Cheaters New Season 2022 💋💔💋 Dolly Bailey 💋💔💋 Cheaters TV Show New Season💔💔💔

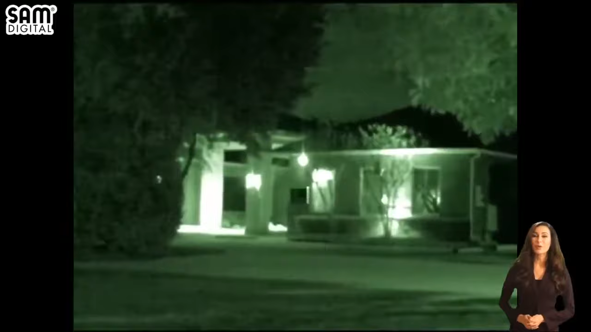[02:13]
Bailey, acquire access to the lot surrounding the suspect's office.
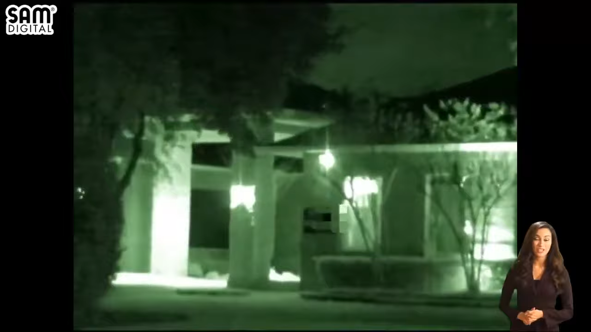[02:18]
Well after closing time, Dolly's long-term other half, Dave Gibbons, is spotted locking up for the night. While walking to his car, detectives observe their mark with an unknown female.
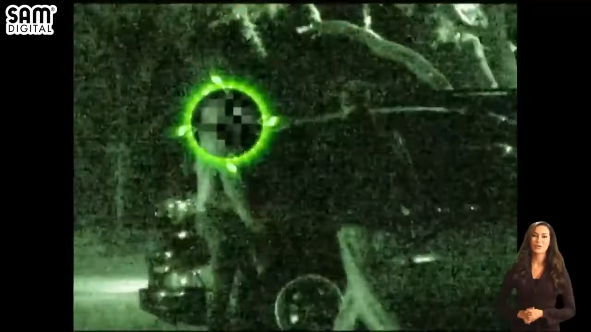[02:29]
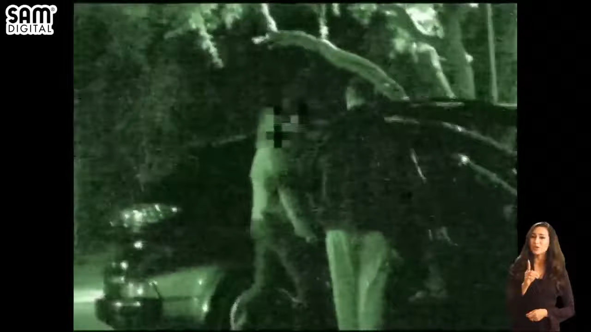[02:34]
Gibbons escorts his friend into the passenger seat of his car and then departs for their next destination.
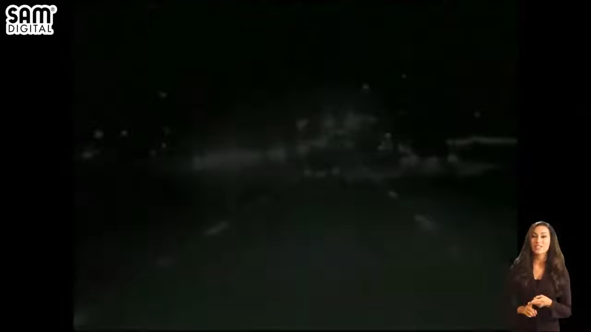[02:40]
Mobile units close in on the suspect's Porsche as it turns into the parking lot of a nearby bar.
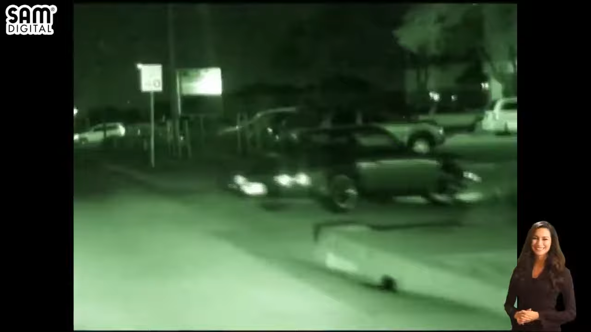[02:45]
The two walk inside and sidle up to the bar.